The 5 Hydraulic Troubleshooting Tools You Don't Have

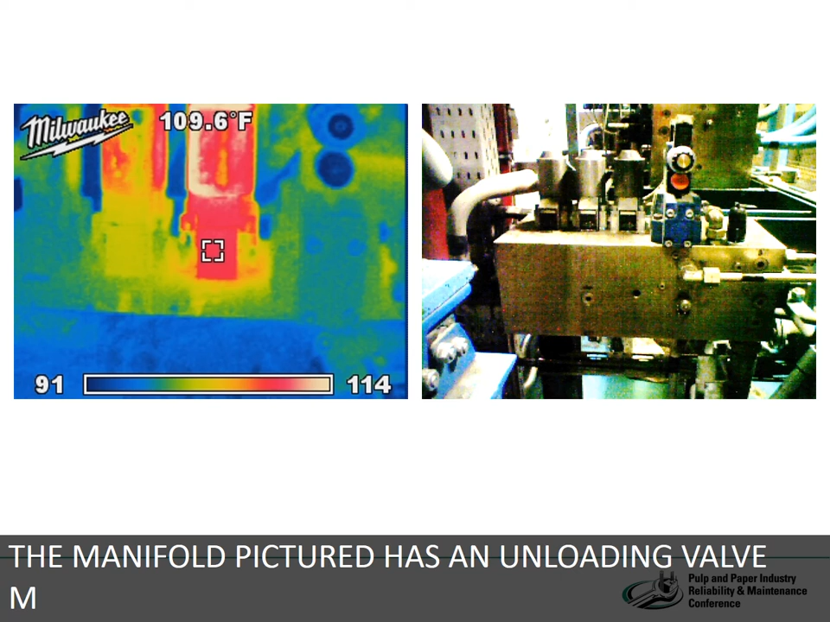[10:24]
On screen: spot 109.6°F
The particular circuit was losing pressure when the pump should have been loaded.
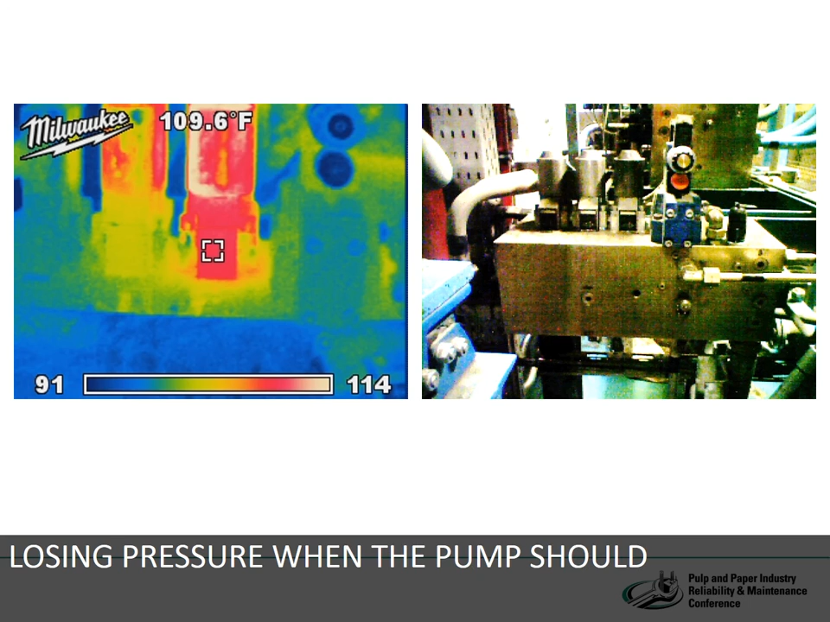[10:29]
On screen: spot 109.6°F
Clearly, in the infrared photo, heat is being generated at the valve.